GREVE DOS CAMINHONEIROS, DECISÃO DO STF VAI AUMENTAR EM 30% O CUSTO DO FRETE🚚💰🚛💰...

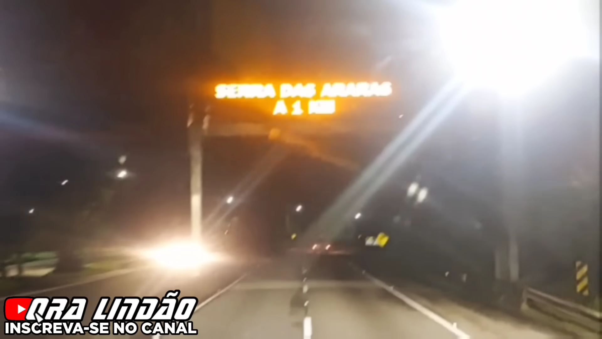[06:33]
E na hora de descer a Serra da Zarara ali, descendo o sentido do Rio de Janeiro na Via Dutra, antes de descer a serra, tem uma base da PRF, né?